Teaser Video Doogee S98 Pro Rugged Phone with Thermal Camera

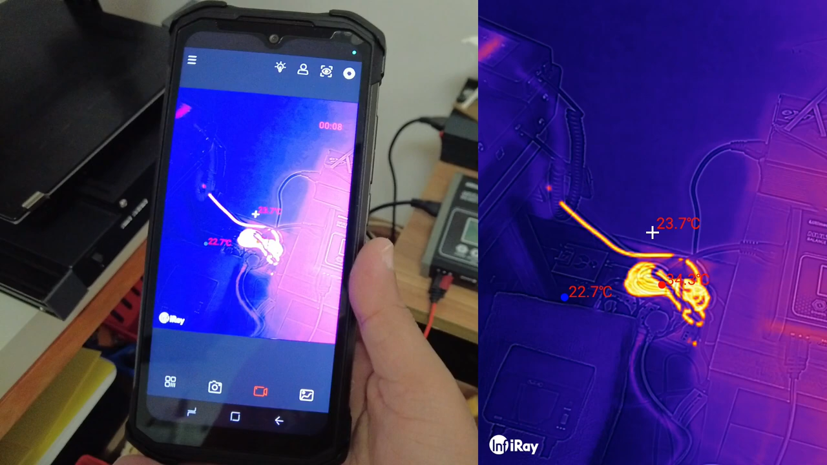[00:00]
On screen: spot 23.7°C
so those cables are hot they should they be hot look at that